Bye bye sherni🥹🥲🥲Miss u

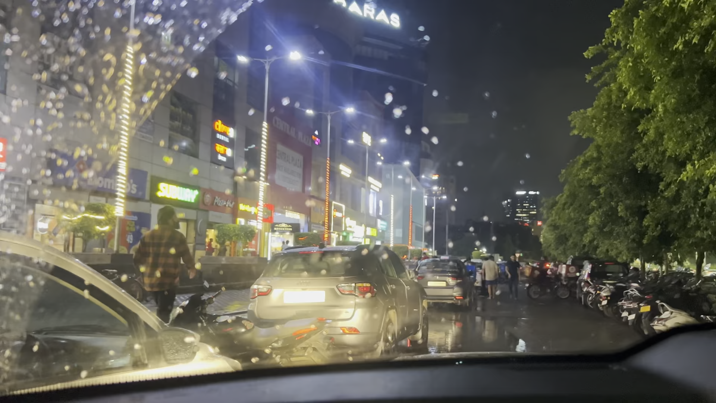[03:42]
चलो ये भैया निकाल रहे हैं, यहीं पर ही खड़ी कर दो। ओ यहाँ तो भीड़ लग रही है भाई, लाइन लग गया। डोमिनोज पे भीड़ है तगड़ी। उस वाले भी चले आगे, जो आगे वाले भी चलो भाई, भीड़ देखो तगड़ी हो रही है।
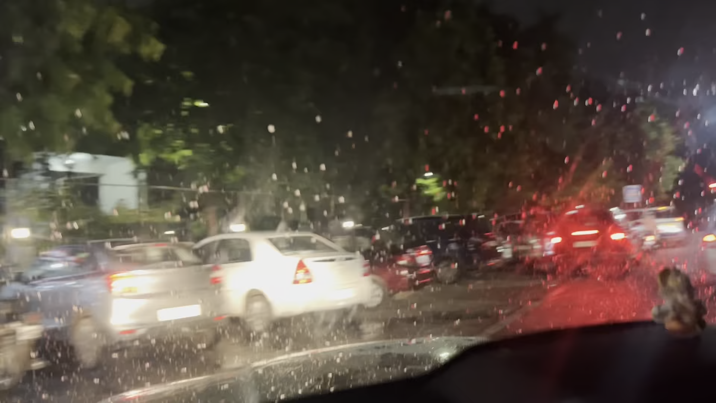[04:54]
ये रहा बस, इधर से हमको लेफ्ट होना है यार, इधर से लेफ्ट।